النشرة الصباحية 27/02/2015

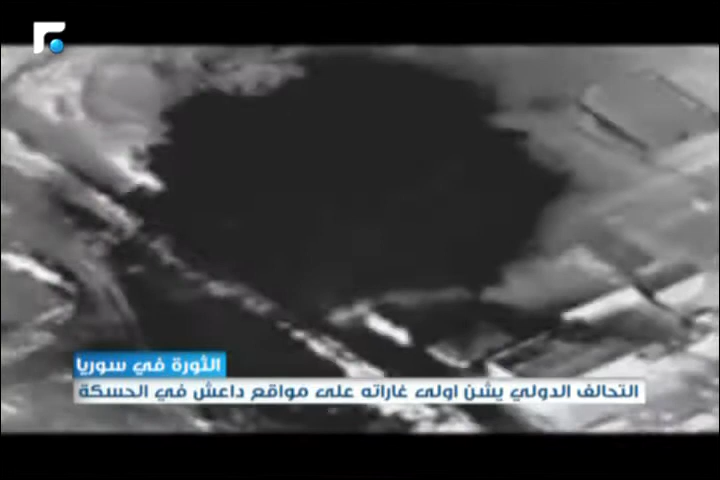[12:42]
شن التحالف الدولي سلسلة غارات للمرة الأولى على مواقع لتنظيم داعش الإرهابي في المنطقة التي اختطف منها الآشوريين في سوريا في حين